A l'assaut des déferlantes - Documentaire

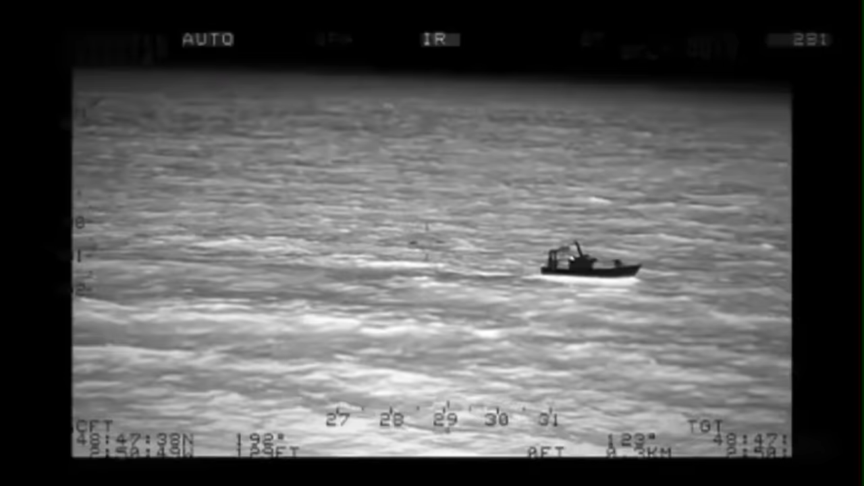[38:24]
A l'issue des 45 minutes de pêche, sa caméra thermique lui permet de détecter la moindre infraction.